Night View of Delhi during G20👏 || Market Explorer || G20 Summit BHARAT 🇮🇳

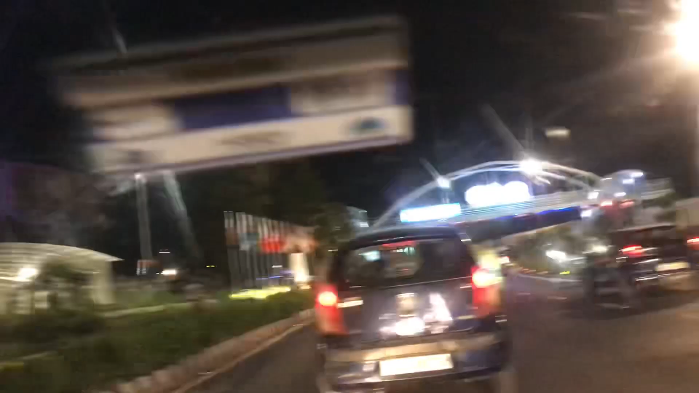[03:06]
उसके बाब साम थोटा साथ चलेंगे लव्ट साइट पे जंडें लगा रहे हैं यहां पर बीस जेत देशों के